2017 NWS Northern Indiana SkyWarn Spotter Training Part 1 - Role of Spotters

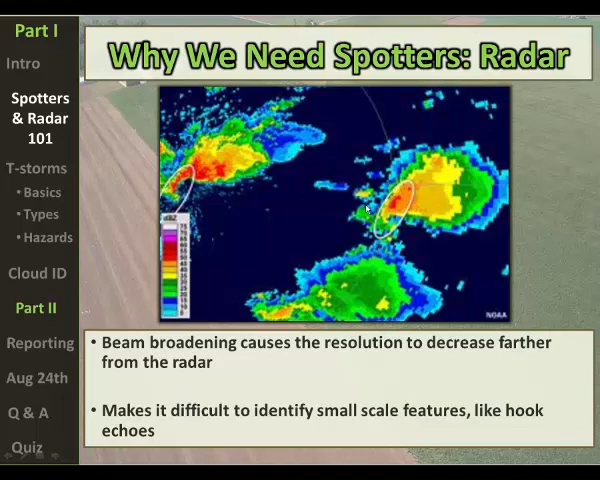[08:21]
much further east, you can see a lot of these features are smoothed out, not as sharp and crisp looking. And this is just due to the fact that as the beam gets further away from the radar, we're kind of getting that beam broadening occurring and just not resolving everything we can with the storms when they're closer to the radar.